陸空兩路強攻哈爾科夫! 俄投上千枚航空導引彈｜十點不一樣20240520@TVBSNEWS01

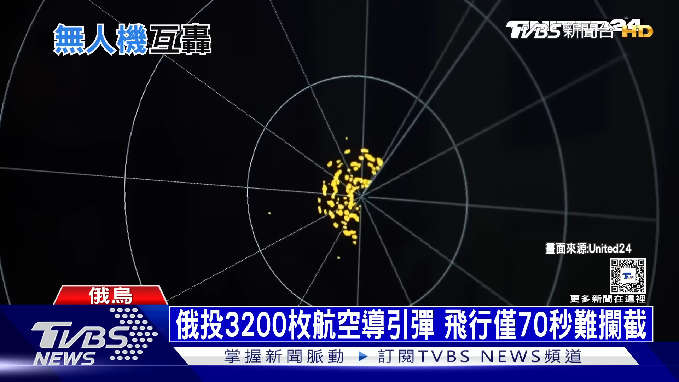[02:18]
加上哈尔科夫紧邻边界又更有利俄军使用这种攻击因为炸弹飞行的时间最短不到70秒雷达侦测的光点很快就会消失